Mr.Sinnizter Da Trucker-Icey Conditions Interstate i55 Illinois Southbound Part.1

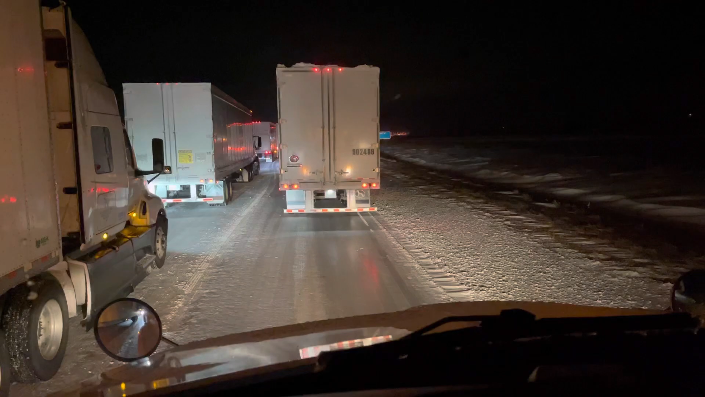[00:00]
hi what's going on y'all it's your boy sinister so if y'all can see in the distance down here that's traffic coming all the way back this way i'm about 11 000 pounds i believe i'm about 11 000 um if you can look real good right here this is all ice right here all this right here